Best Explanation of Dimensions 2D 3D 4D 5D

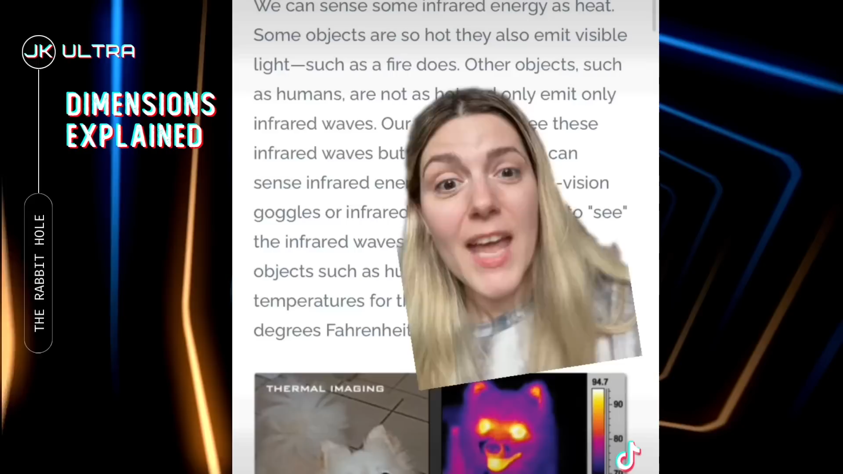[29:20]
And I'm sure you've seen thermal imagery before. That's how they use infrared waves to detect if there's life somewhere. You might have seen this before, where different human emotions are going to show up differently on an infrared camera.